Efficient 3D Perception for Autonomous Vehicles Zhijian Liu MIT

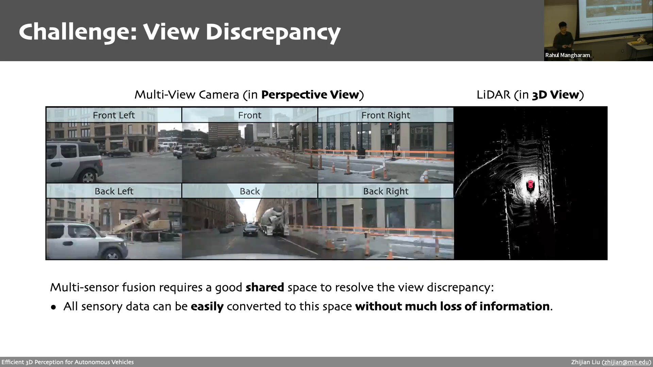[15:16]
the sensory data needs to be easily converted to this space without much of the loss of information.
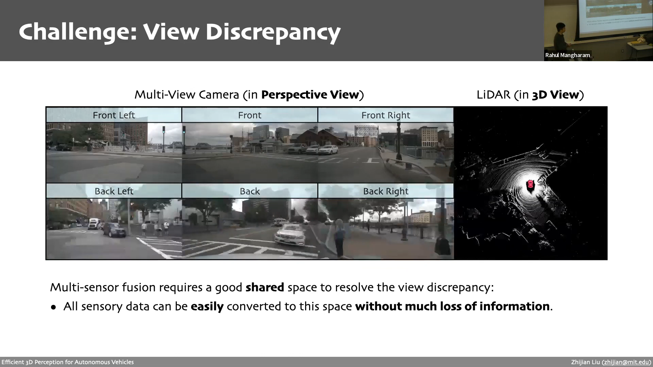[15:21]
So here the conversion has to be implemented, can be implemented very efficiently and in a very easy manner.
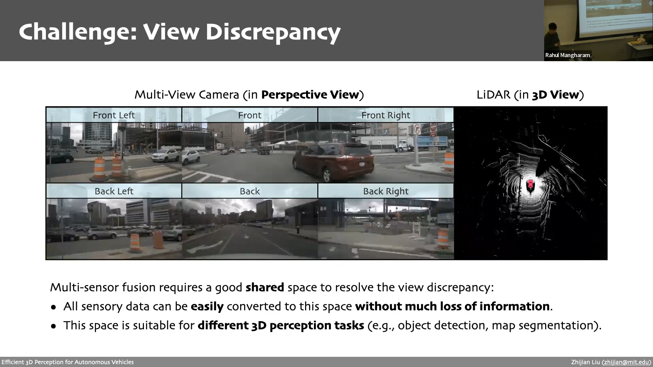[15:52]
So now let's take a look at a few existing solutions. So the first solution is called camera centric fusion. It's actually motivated by the RGBP data. So the basic idea is we can just project the light up point out onto the camera thing using the camera's light as a formator. And then you can see this is the sparse light up depth we'll get. It's kind of different from the light up depth the depth we'll get from RGBP since it's much smaller here. And after that, we can just concatenate them together.
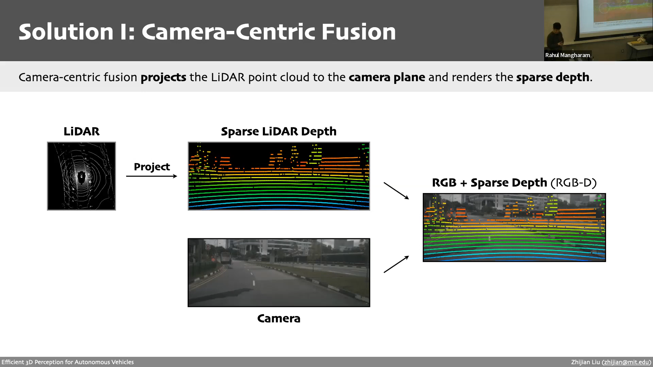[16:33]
And we can process it using like any camera-based green detection model script number, FCL and all I just mentioned. So what's the problem of this approach? So let's take a closer look at the light up depth projected to the camera thing. So I circled out a few regions here. You can see that within each circle, right, there are clearly some points with like very different colors. So for some of the points, the depth is actually very small. And for some of them, I can have a very large steps. So there's a discontinuity in the paths converted.
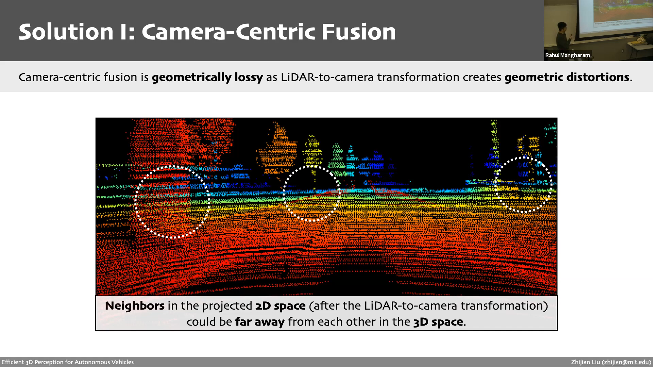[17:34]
making it very hard to accurately detect and localize the 3D objects. And this could be an issue for a 3D detection process. So that's why actually most of the leading like multi-sensory fusion 3D detection models don't really follow this approach. They're using a different approach called LIDAR-centric fusion. So the idea is that we want to project the camera information to the LIDAR space. So here is a very representative work called point painting. It's actually from the same group as the point pillars. So the first step is to run the 2D semantic sanitation to get the semantic labels for each pixel. So for example, here we have the cars. We have the cyclists here.
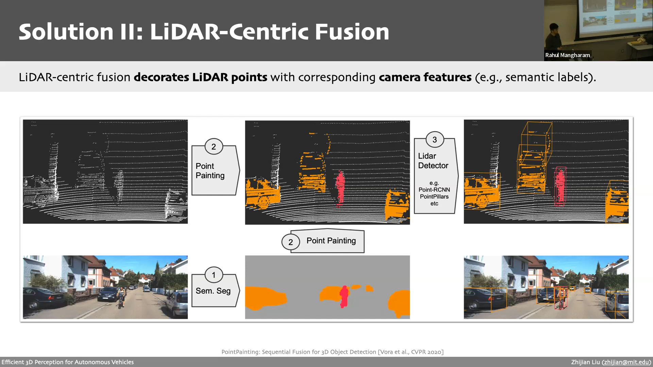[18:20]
So it would be a color point out afterwards. And then we can just use any LIDAR detectors to process it. For example, we can use the point pillars. We can use like sparse cone, like when RCNN to process it. So what's the usual of this approach? So the camera to LIDAR projection is actually very lossy in the semantics. So the camera and LIDAR feature, because the camera and LIDAR data have drastically different densities. So here you can see all these red dots are the LIDAR points projected onto the camera. So only 5% of the camera features are actually covered by one of the LIDAR points. That means all the other points, as long as they're not visualizing red here,
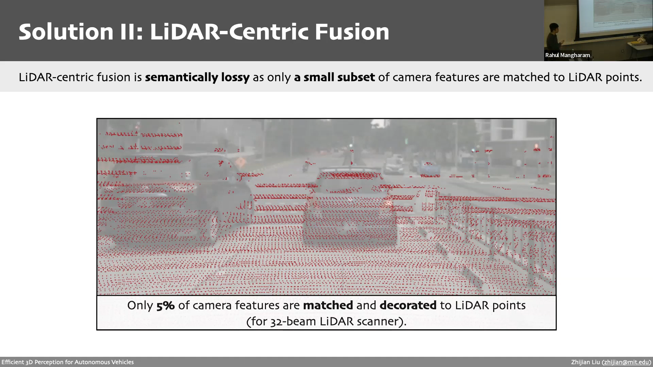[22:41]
So some people will do like something more, a little bit more complicated, do some like cost attention between them, even like the hidden features. That's actually a very interesting solution as well. So actually our approach is like already in the name of the paper. It's called BB, right? So basically we're choosing the first idea of space. There are definitely other options, of course. Like all these like object viewing, like the feature space, latent space could be a good alternative.
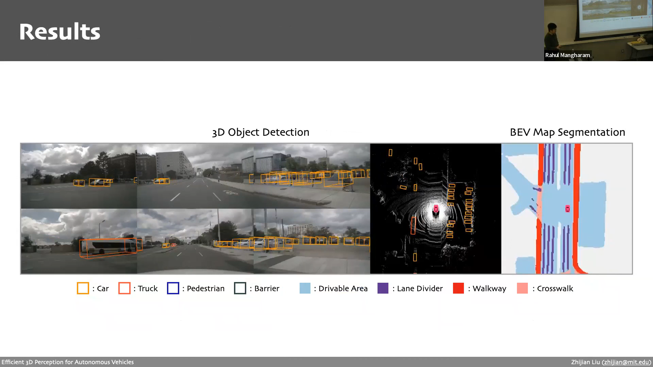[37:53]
So now let's move on to the evaluation part. So here's the demo of the BD fusion running on the new scenes for 3D object detection and for the BD map sanitation.
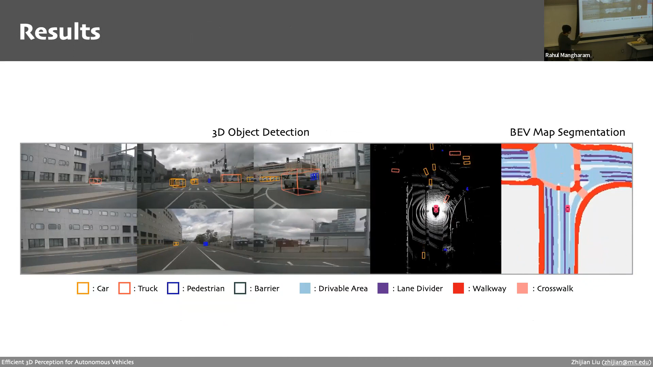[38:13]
Although you're going to see some blurry like before the intersection, but that's mostly because we don't really have the information at that region. There is some efflution and a limited sensor coverage in some
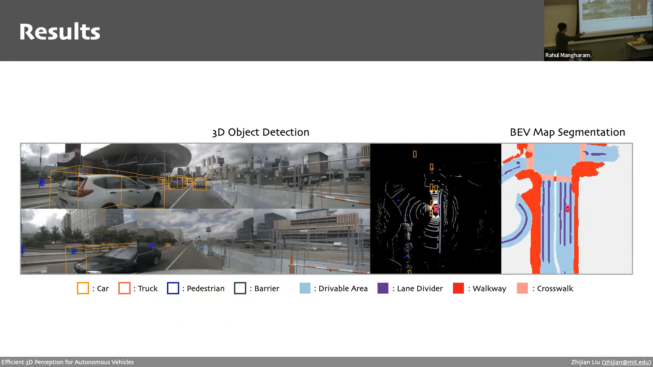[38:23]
regions where you can see the top right corner of this. Then let's take a look at the quantitative results of the 3D object detection on the new scenes.